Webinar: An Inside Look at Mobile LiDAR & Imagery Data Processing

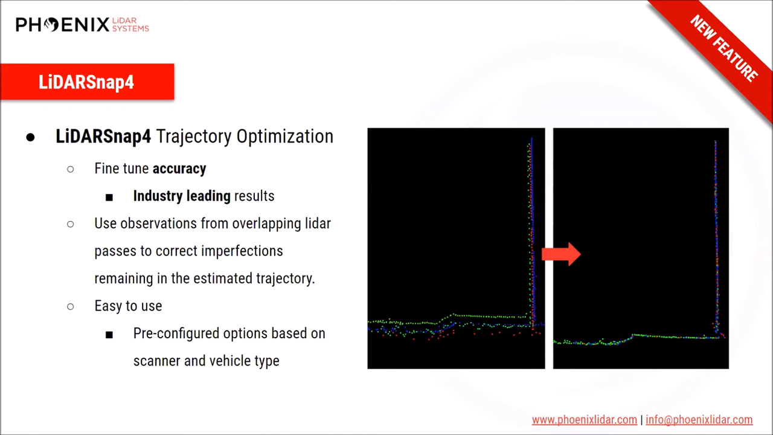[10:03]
You can see the difference. The best part about it all is that it's extremely easy to use. You simply select the vehicle type to optimize the calibration, and as the software automatically detects the LiDAR scanner model, it will default to pre-selected optimized parameters based on the specified vehicle and scanner. It also gives you the ability to use a control point cloud.
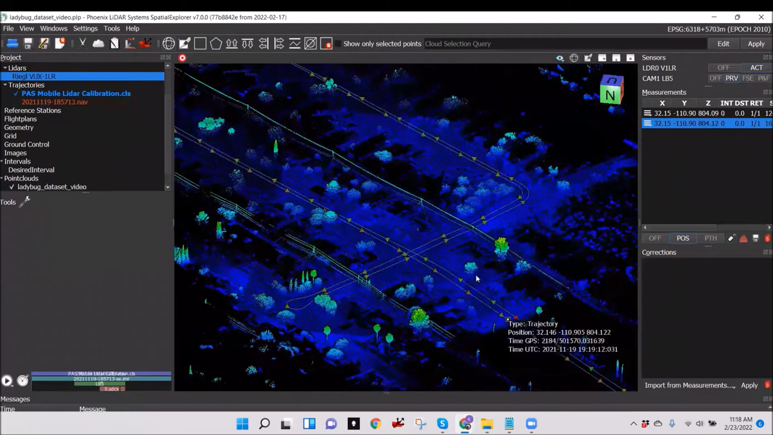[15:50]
Later in the video, we will calibrate the camera,
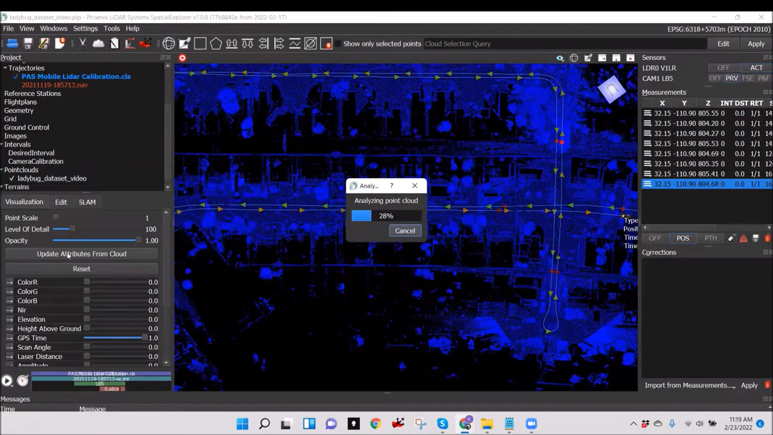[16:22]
After a point cloud is created, you can colorize the point cloud by GPS time and take cross sections throughout the data set in order
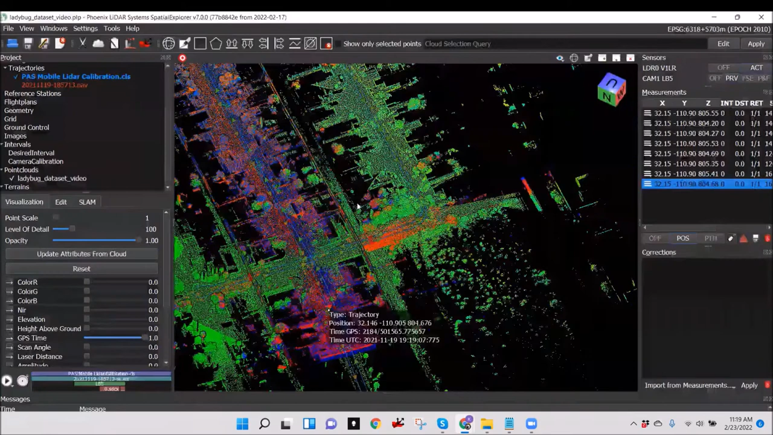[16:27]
to visualize vertical offsets and relative swath-to-swath misalignments and inaccuracies.
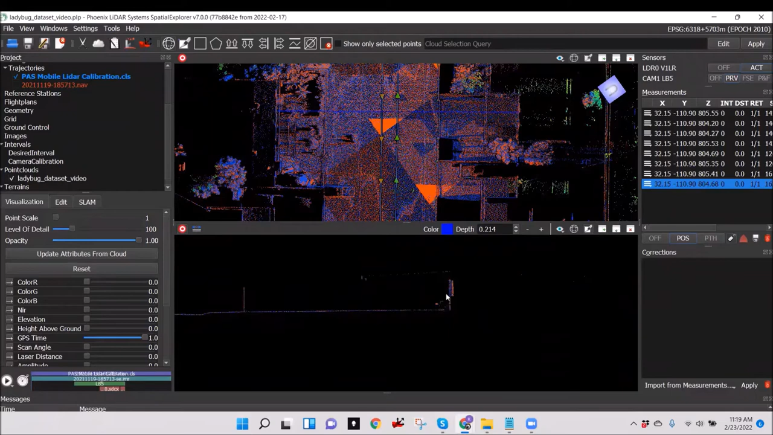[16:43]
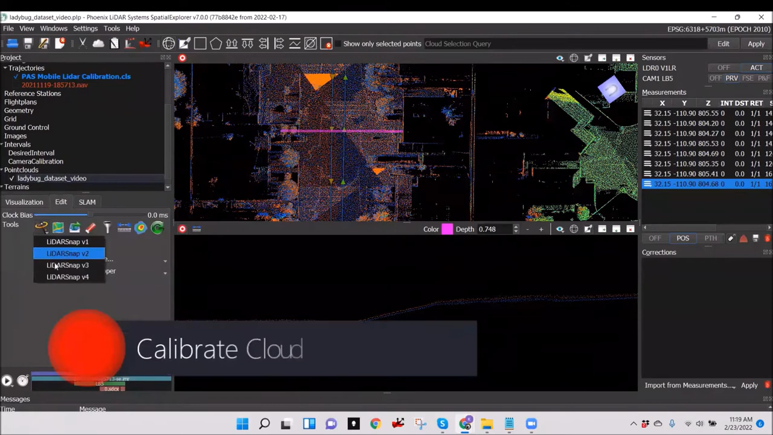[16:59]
To resolve these misalignments, we will calibrate the point cloud. We will calibrate the point cloud using LIDAR SNAP 4.
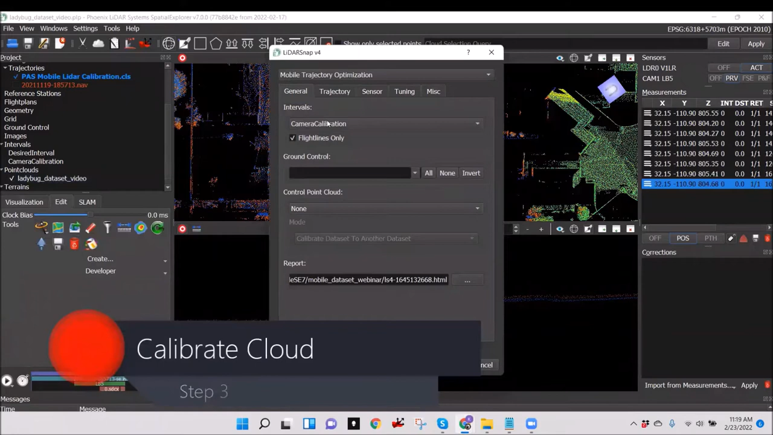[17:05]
LIDAR SNAP 4 is an automated tool that performs feature matching within overlapping swaths of LIDAR
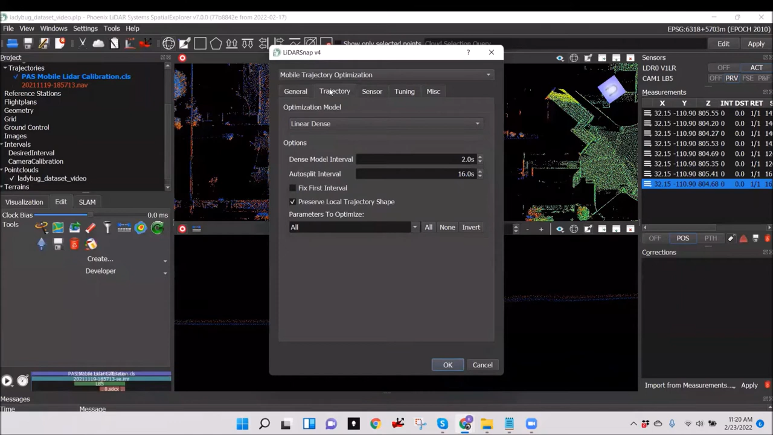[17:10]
data to determine correction offsets that are applied to the mission's trajectory to improve point cloud relative accuracy. Here you can select which intervals to use for calibration
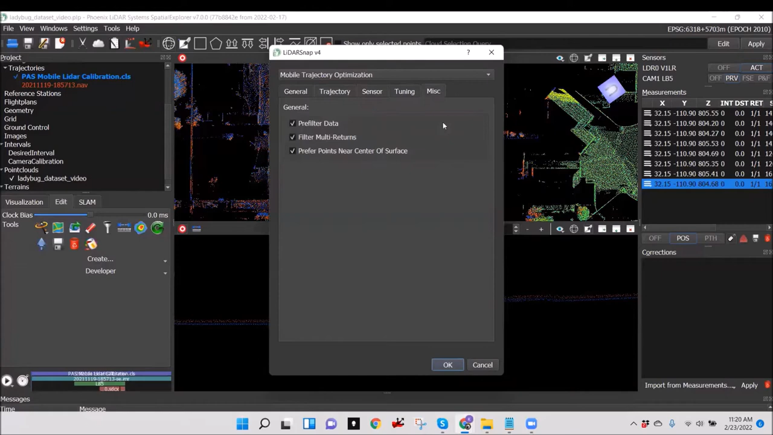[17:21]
and which position and orientation parameters to optimize.
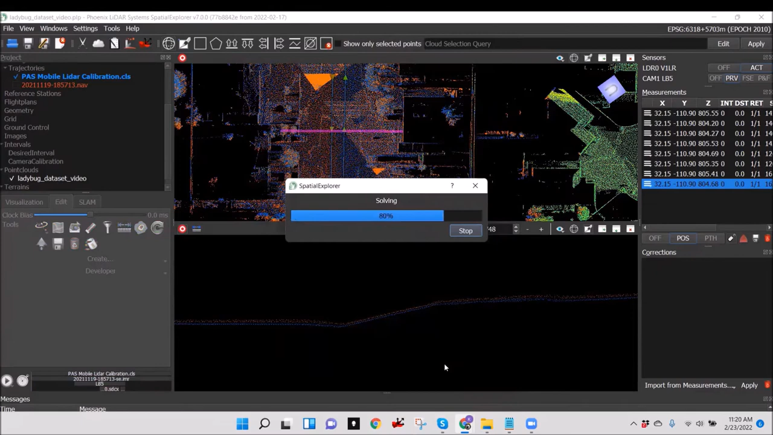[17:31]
Once LIDAR SNAP has finished, a detailed cloud calibration report is automatically generated. This report shows many quality control plots and metrics for you to review.
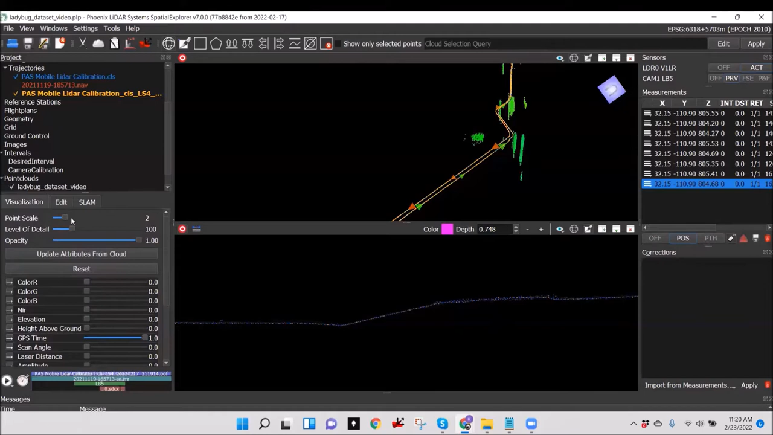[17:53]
After optimization, we can see that the misalignment has been corrected and our overlapping LIDAR swaths are snapped together extremely well.
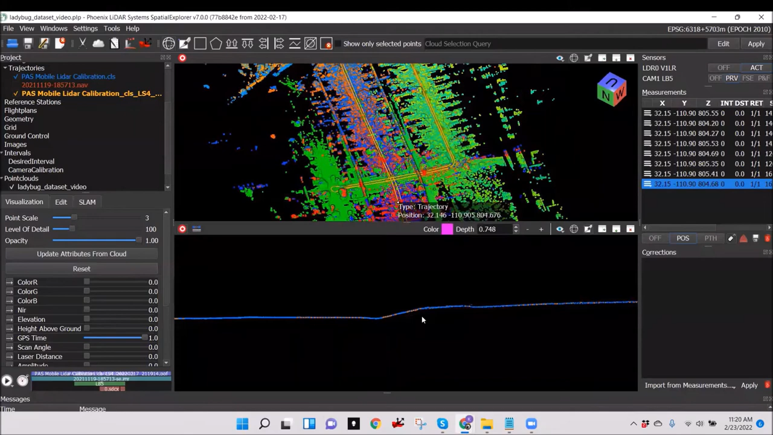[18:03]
To further demonstrate this, I'll first fuse the point cloud using the raw, unprocessed trajectory. As you can see, the misalignments are significant.
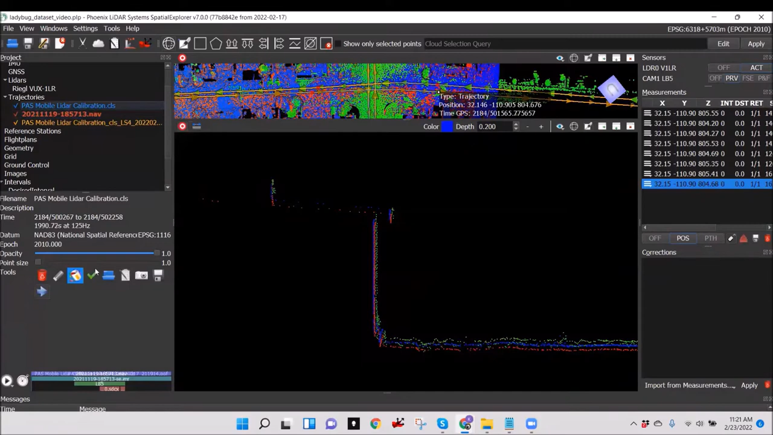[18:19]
Now let's fuse the cloud using the PPK trajectory.
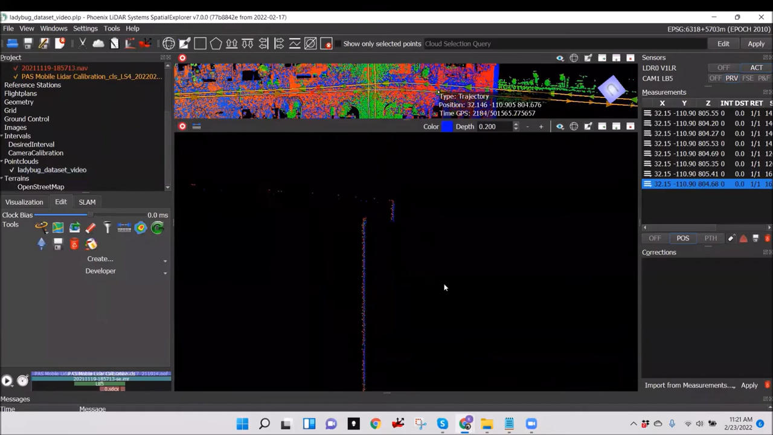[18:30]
We can see there is a significant increase in relative accuracy. However, there are still some misalignments. Finally, let's fuse the cloud using the LIDAR SNAP optimized trajectory.
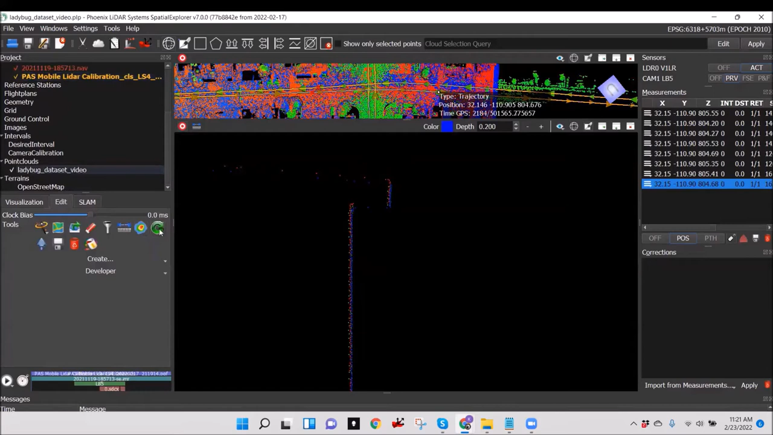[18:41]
Even comparing a PPK trajectory to a LIDAR SNAP trajectory, we can see a massive improvement in relative accuracy. Testing of LIDAR SNAP capabilities compared to other
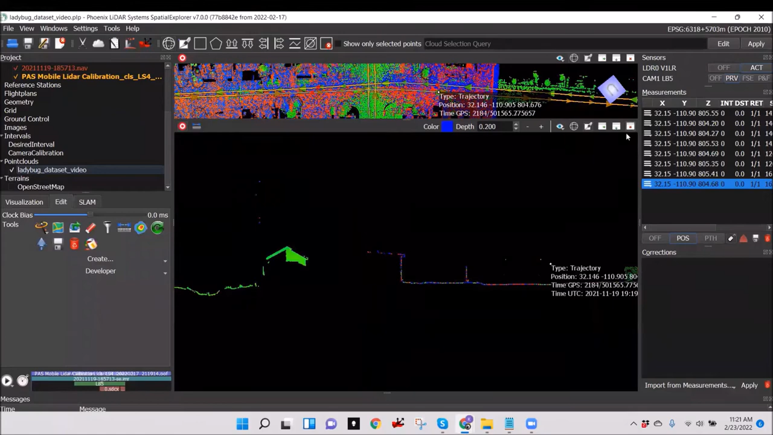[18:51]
industry standard LIDAR calibration workflows has shown time and time again that the new LIDAR SNAP version 4 is the industry leader in LIDAR calibration tools.
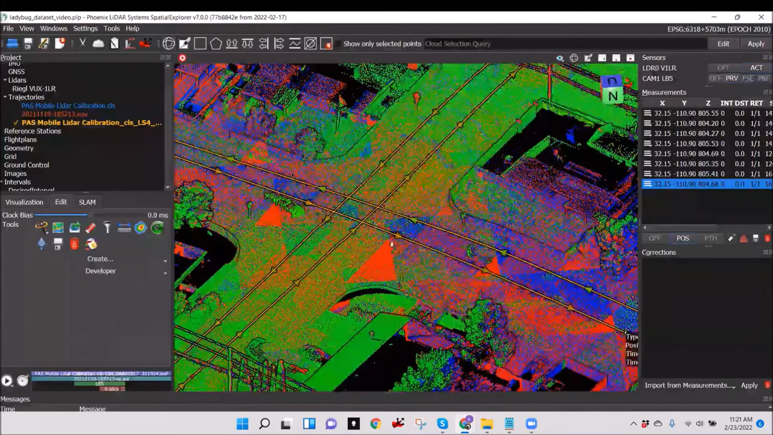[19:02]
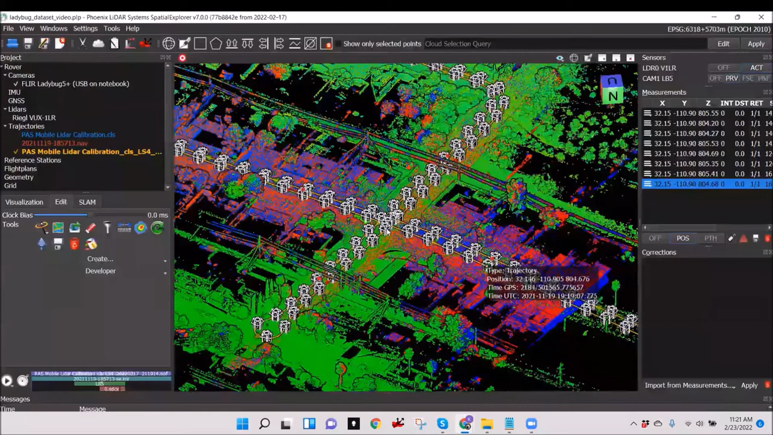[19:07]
The next step is to create camera mass before we calibrate the ladybug camera.